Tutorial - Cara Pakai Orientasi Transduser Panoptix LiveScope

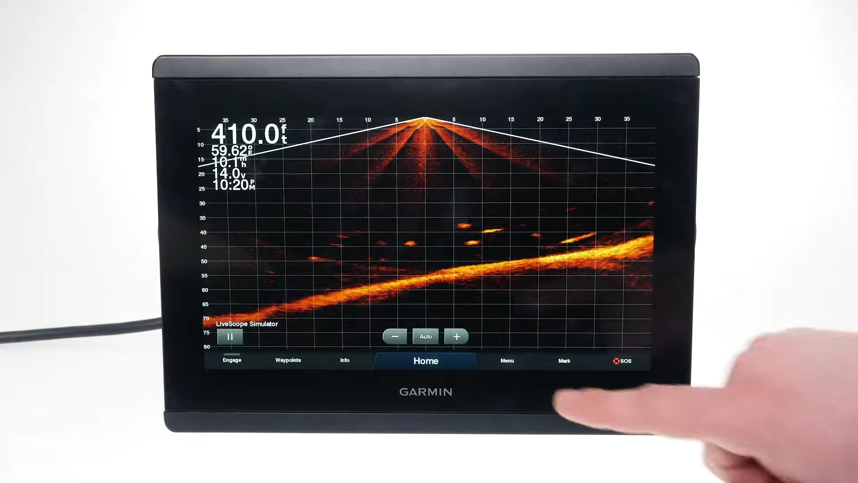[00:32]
On screen: depth 410.0 ft
menu, sonar setup, installation and orientation.
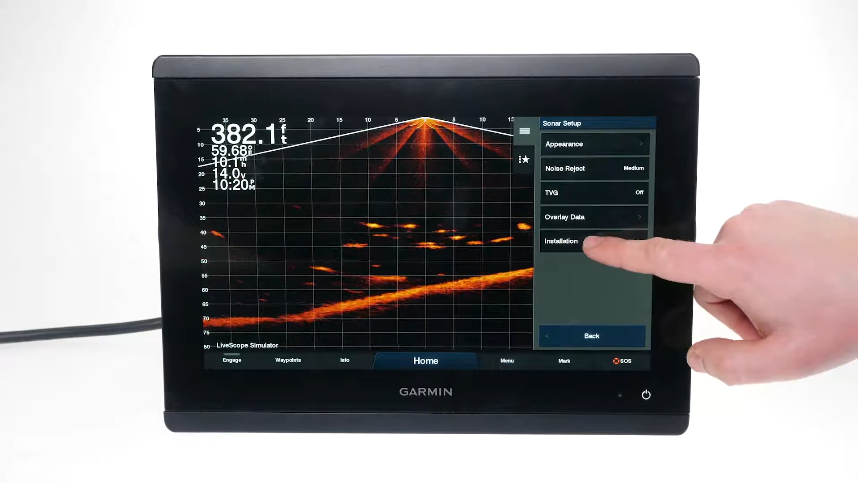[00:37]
On screen: depth 382.1 ft
Here is where you can see which orientation the Garmin Marine device is using.
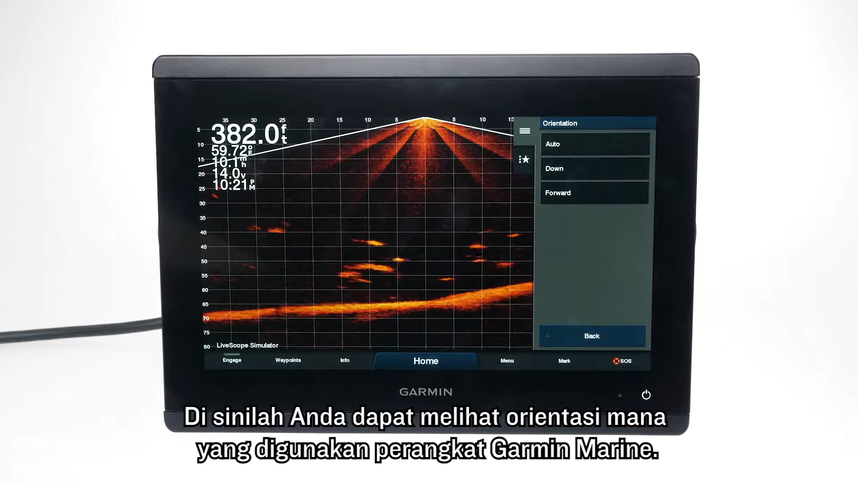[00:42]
On screen: depth 382.0 ft
Make sure that you are in auto mode.
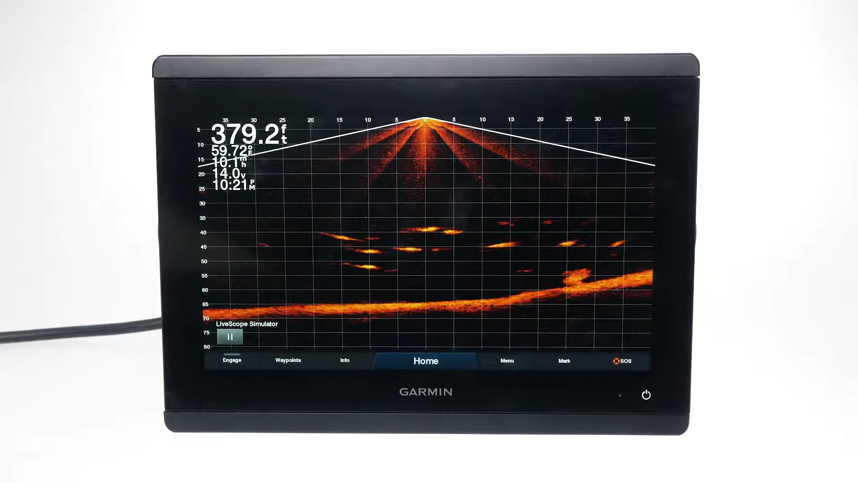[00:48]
On screen: depth 379.2 ft
Now, check your installation. If you are using forward view,
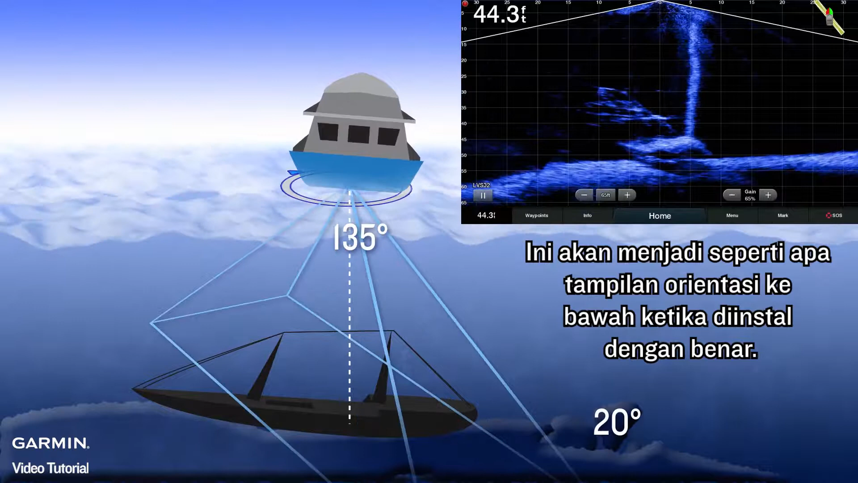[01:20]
On screen: depth 44.3 ft
This is what the downward view orientation will look like when it is correctly installed. Here is a representation of the beam path.
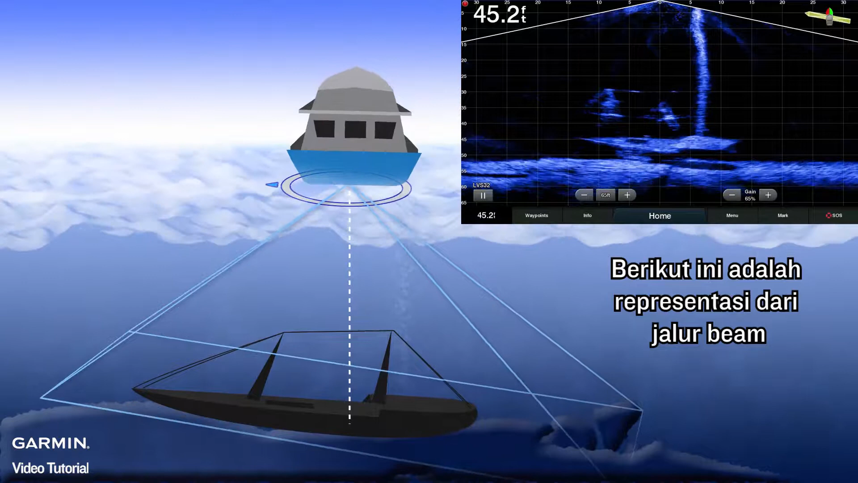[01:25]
On screen: depth 45.2 ft
Here is a side by side of a correct and incorrect installation.
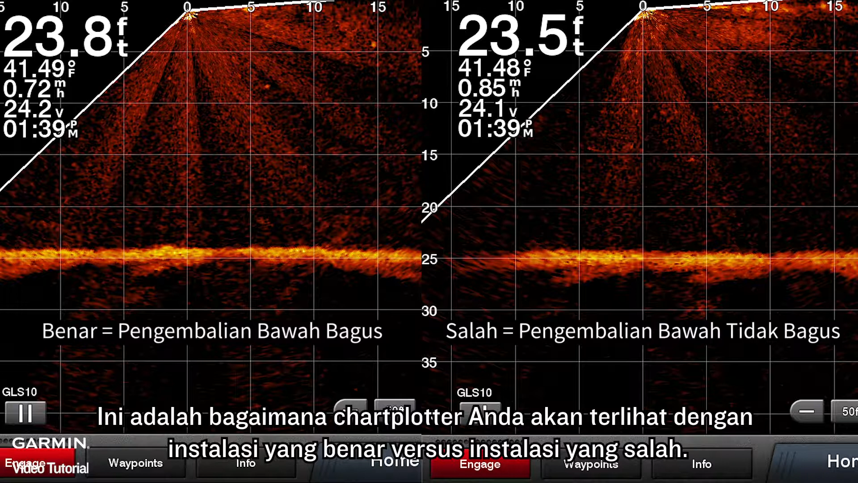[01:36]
This is how your chart plotter will look with a correct installation versus an incorrect installation.